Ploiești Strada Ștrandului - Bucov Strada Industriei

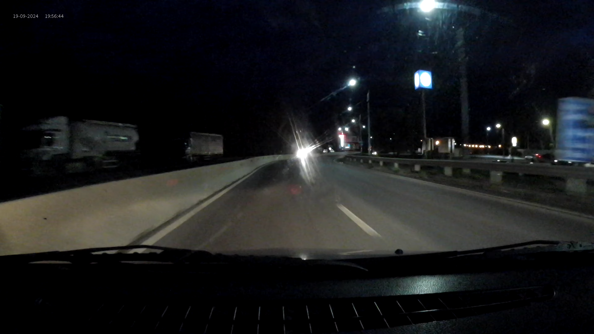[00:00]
Eco nou care merge numai pe banda noua, a doua cu 90 la oră.
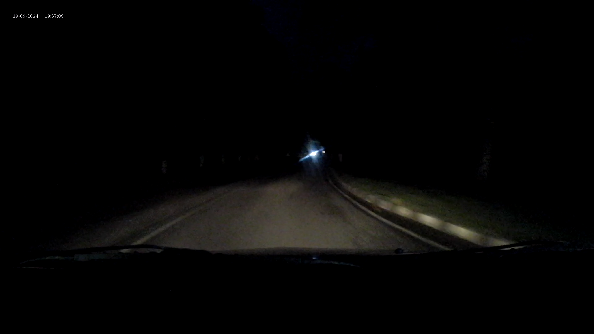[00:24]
A încurcat circulația și a primit și flash-uri.
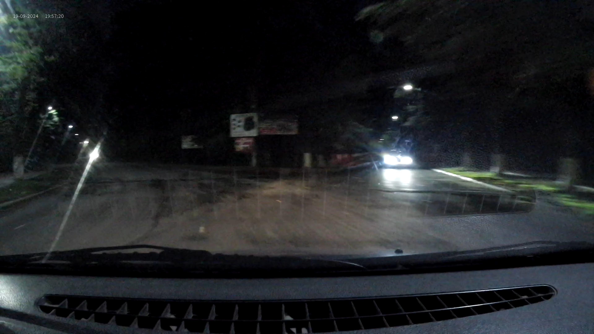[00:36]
Vă rog foarte mult să țipați la el și să dați claxoane.